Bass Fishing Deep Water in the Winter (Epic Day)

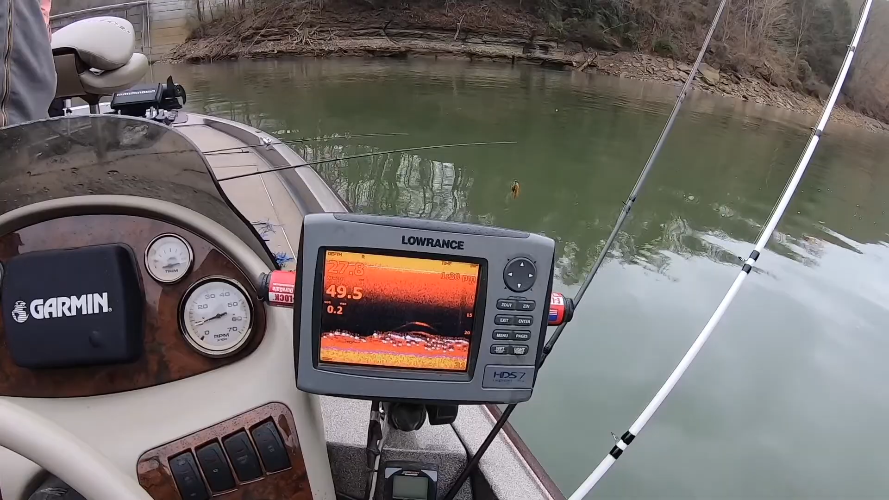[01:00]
Good Lord. If we don't catch them, I'm selling this boat. I'm selling Woodrow. I'm selling the YouTube rights. I'm selling everything I've got. If we don't catch one fish in this godforsaken hole that we're looking at, that's got seven million fish sitting right to blow us. There you have it.